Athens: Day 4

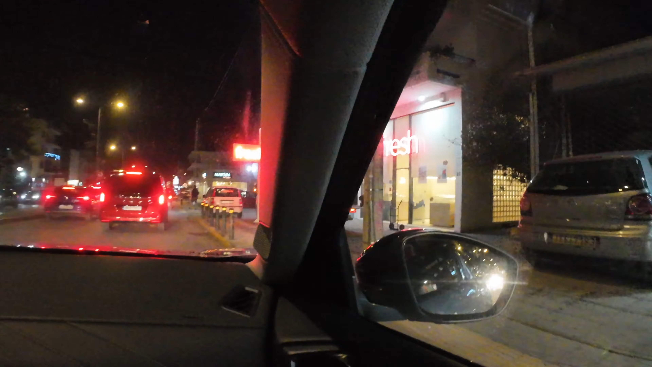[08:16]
Bring your cars. They'll be great. And your accident dollars can go into the Greek economy.
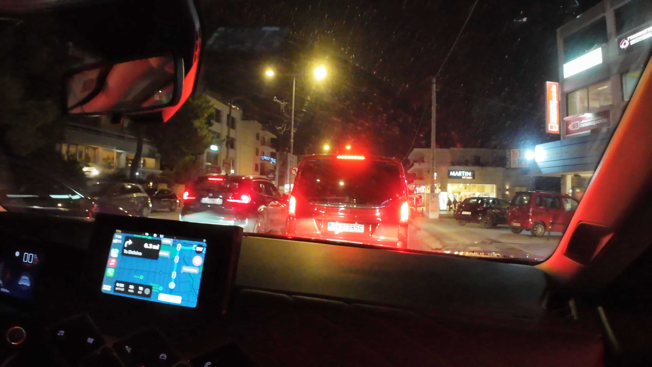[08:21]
What? And he's just on the sidewalk.
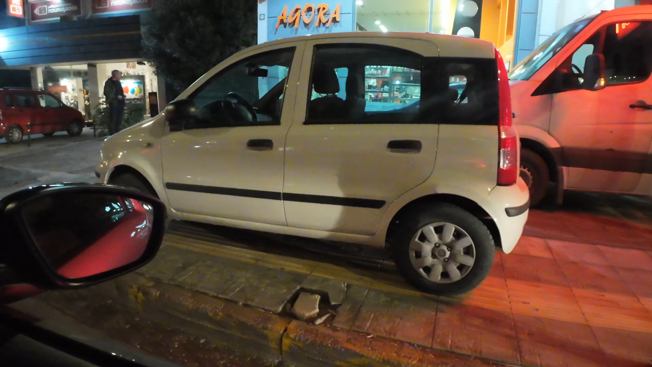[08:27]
Well, thank God they're on the sidewalk and not in the road, so I don't have to dodge them. Yeah, for now.
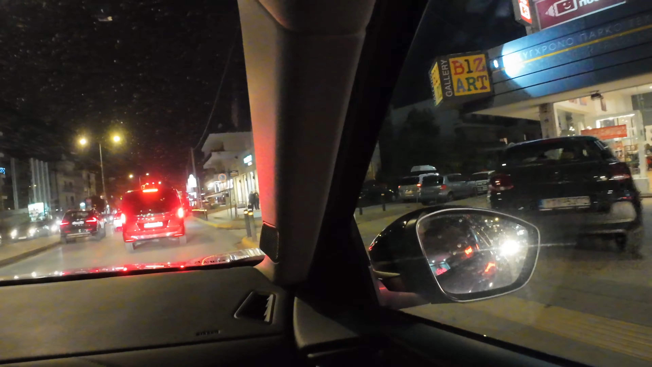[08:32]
For now. Oh, they have parking. Well, I don't know if I called that parking, but it's parking. Martini woman. That's interesting. Jesus Christ. Oh, yes. And they're just parking. Oh, lots of people are parked here with their hazards. Oh, this is the 24-hour shop. I remember this. Oh, yes. Good. Oh, nice new 208. I like that. Yes, yes. Parked with its hazards. They really are just the park-anywhere lights.